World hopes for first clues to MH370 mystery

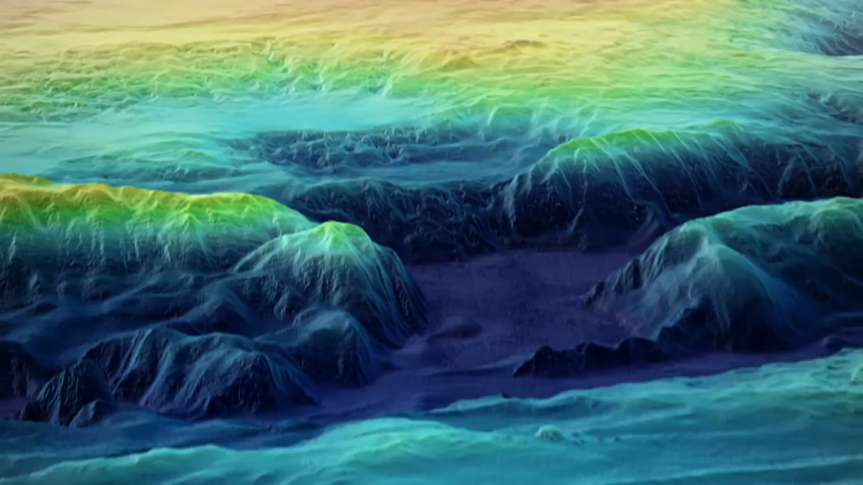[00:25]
identifying potential hazards to navigation within the search area.
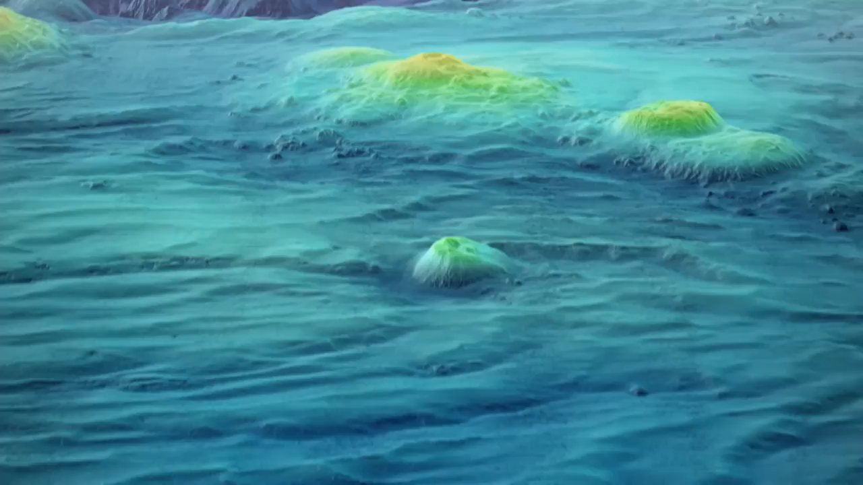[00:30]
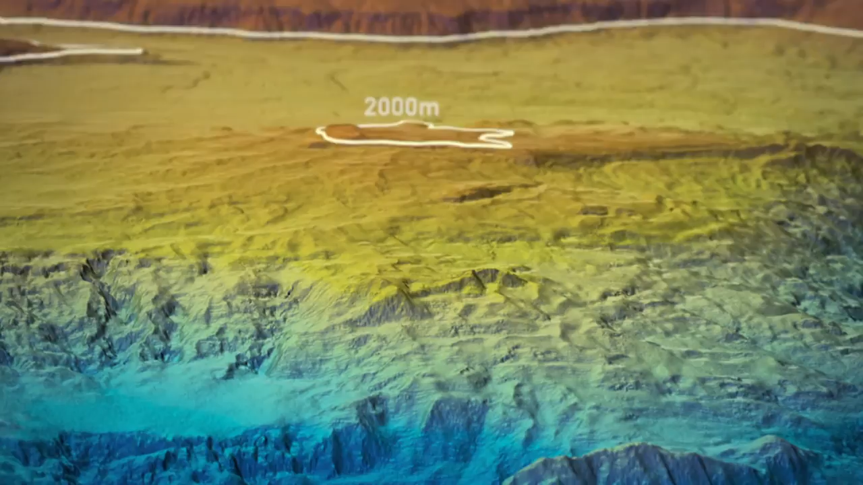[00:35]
These include large mountains and deep trenches, some of which plunge to more than 6,000 metres below sea level,